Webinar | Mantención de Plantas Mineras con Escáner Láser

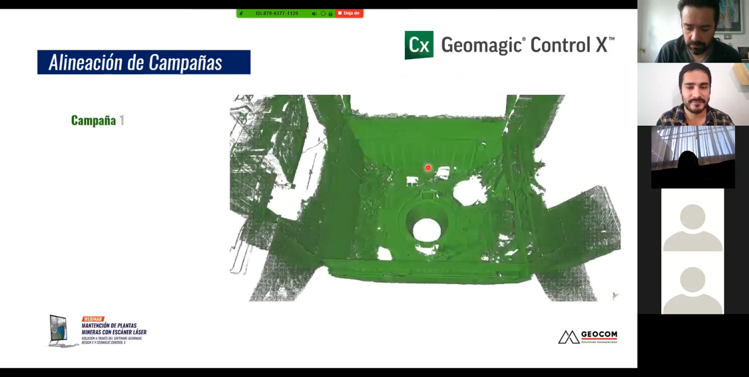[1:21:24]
Entonces, una vez que tengo la primera campaña ya con su sistema coordenada, una medición, no sé, 30 días después, una segunda campaña,
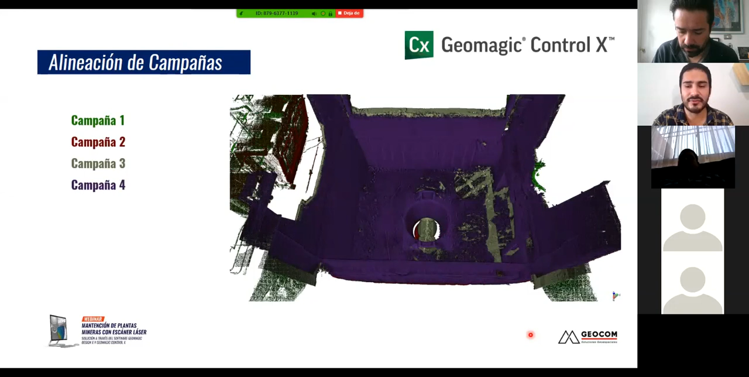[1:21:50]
¿Ya? Y todas tienen el mismo sistema coordenada, todas fueron amarradas al sistema coordenada, al primer sistema coordenada. ¿Ya? Si hago un corte, una vista en el sado, lo veo de esta forma.